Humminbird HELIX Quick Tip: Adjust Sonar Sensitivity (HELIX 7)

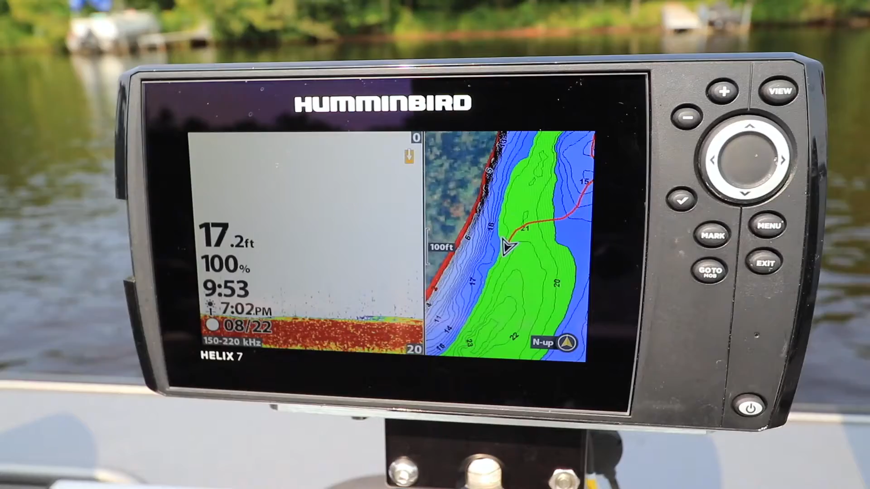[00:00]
On screen: depth 17.2 ft
Here's another tip that will help you get started with your Humminbird Helix. Adjusting sonar sensitivity is a quick and powerful way to enhance the performance of your traditional 2D sonar.
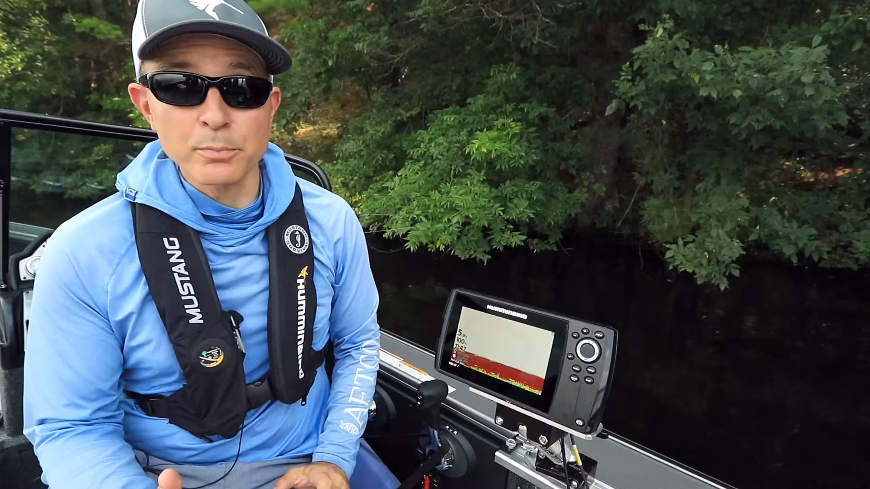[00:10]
Increase sonar sensitivity to see more detail as well as weaker sonar returns.
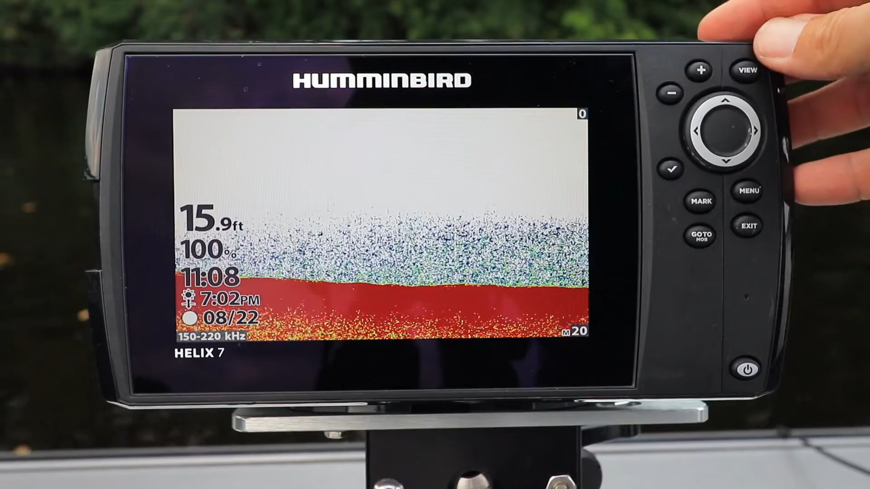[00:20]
On screen: depth 15.9 ft
Decrease sonar sensitivity to eliminate clutter and focus your attention on the bottom, important structure and larger fish. The fastest and easiest way to adjust sonar sensitivity is using the plus and minus keys.
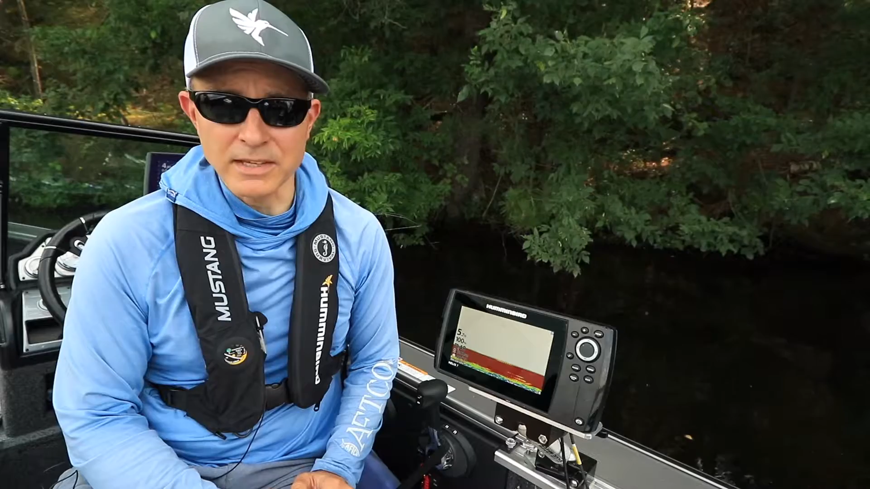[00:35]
From the 2D sonar view,
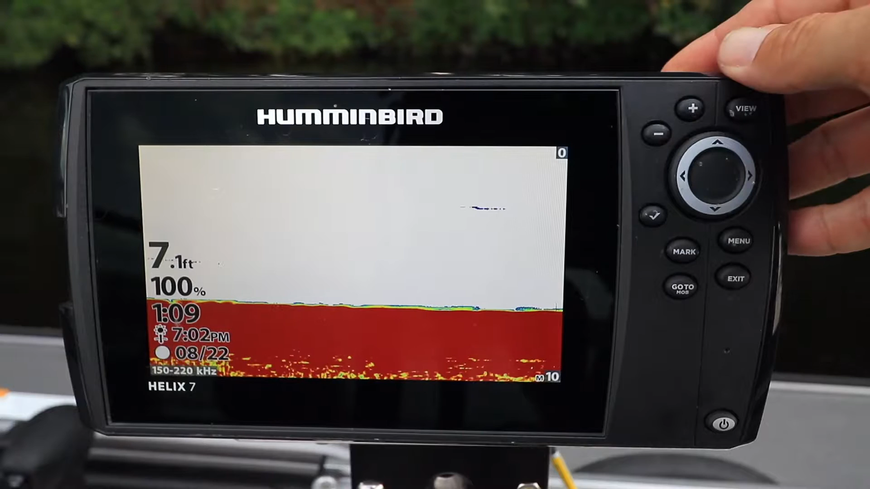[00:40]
On screen: depth 7.1 ft
press the plus key to increase sensitivity or press the minus key to decrease sensitivity. You can also adjust sensitivity from the 2D sonar express menu. From the 2D sonar view, press the menu key once to drop down the 2D sonar express menu.
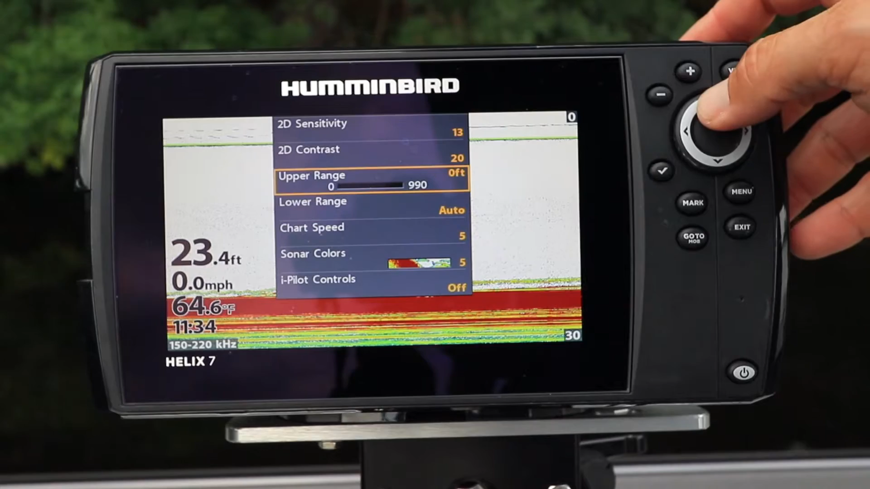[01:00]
On screen: depth 23.4 ft, water 64.6°F, speed 0.0 mph
Use the up and down arrow keys to select sensitivity and then use
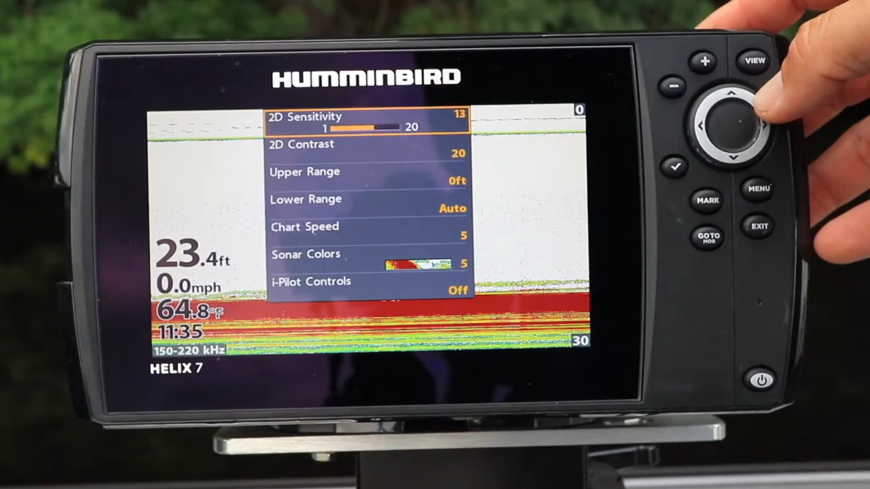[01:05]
On screen: depth 23.4 ft, water 64.8°F, speed 0.0 mph
the left and right arrow keys to decrease or increase sonar sensitivity.